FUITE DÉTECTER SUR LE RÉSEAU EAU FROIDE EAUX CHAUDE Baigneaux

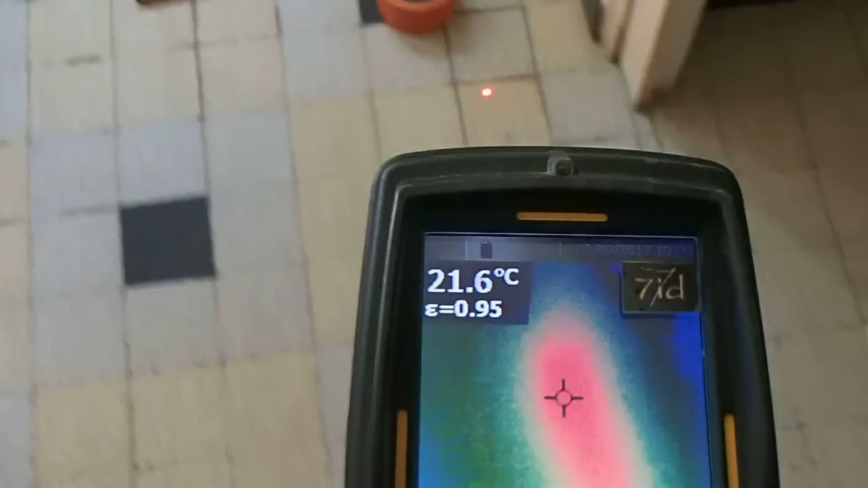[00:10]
On screen: spot 21.6°C
Hop, notre fuite se trouve ici, détectée à l'aquophone.
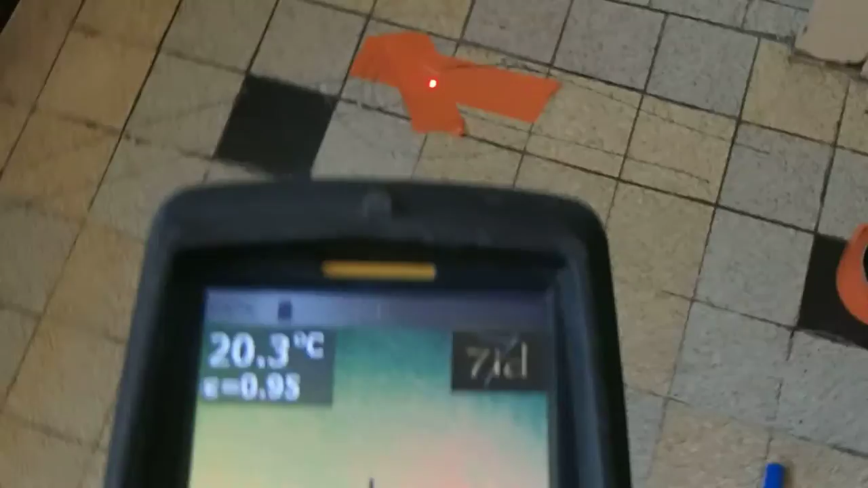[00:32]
On screen: spot 20.3°C
Les fuites localisées exactement ici, à quelques centimètres de profondeur.